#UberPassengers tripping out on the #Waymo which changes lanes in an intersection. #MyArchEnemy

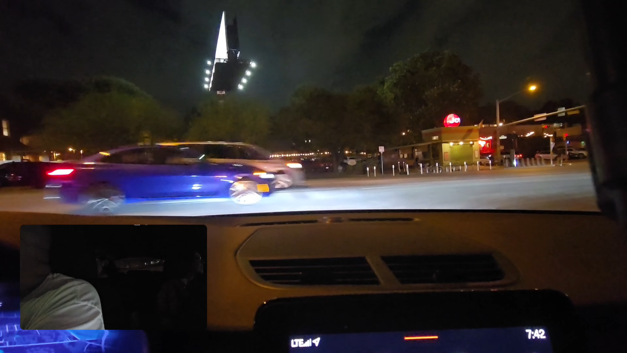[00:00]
the waymo please use your seatbelt for your safety
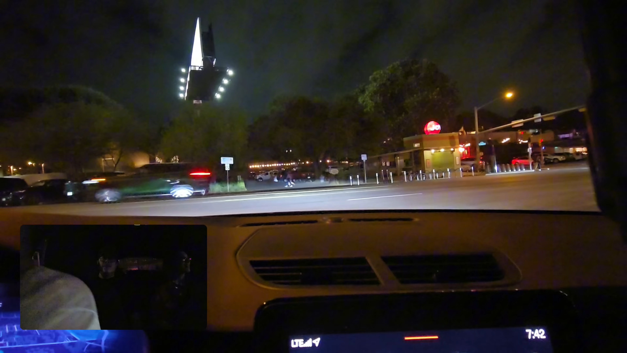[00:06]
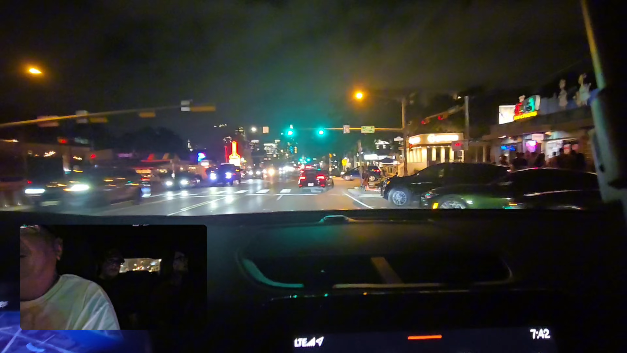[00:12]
would y'all ride in that what's that that waymo waymo that's the autonomous taxi no i am scared of that i don't trust that yeah i've seen so many videos of the people like being stuck in like oncoming traffic and they can't move because you know you think there's no driver and it's just the passengers freaking out we're not from here there's a that's around here it's
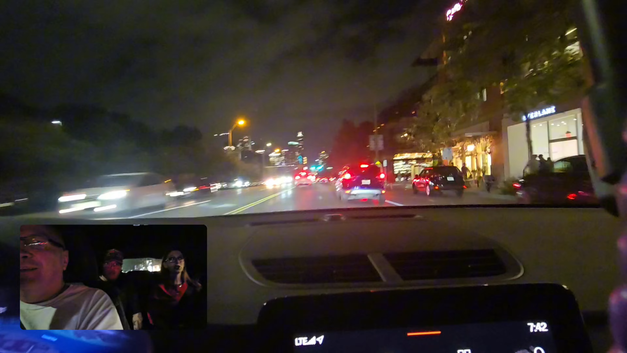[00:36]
right here a lot of major cities now look he just turned left right there into that lane he would he just uh changed lanes in the middle of the intersection oh yeah no hard pass on that we don't have those yet but i'm sure we will eventually i would have to have a lot of tequila before you can convince me to take something like that see there it is uh in front of this little blue car right here yeah that's wild well next to it i want to see it i don't yeah i can't do that but there is a person in it right no no it's a driver it's a driverless car that's the point of it oh that scares the shit out of me yeah i've seen so many